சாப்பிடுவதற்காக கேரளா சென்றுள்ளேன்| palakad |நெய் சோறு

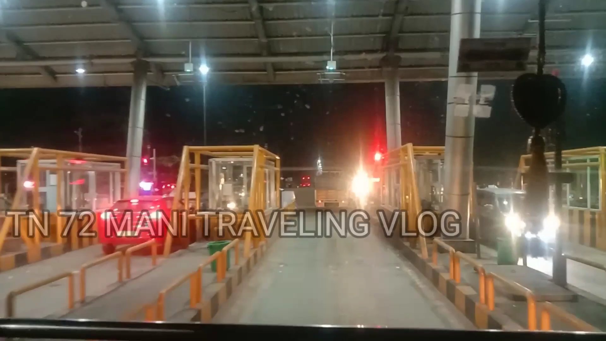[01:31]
ஃபாஸ்ட்டாக் வந்து ஏசி பண்ணி ரெகுலர் ரெடியாக வச்சுருப்போம். என்னென்னு பார்த்தீங்கன்னா நம்ம காய்கறி வண்டி எங்கேயுமே நிற்க முடியாது.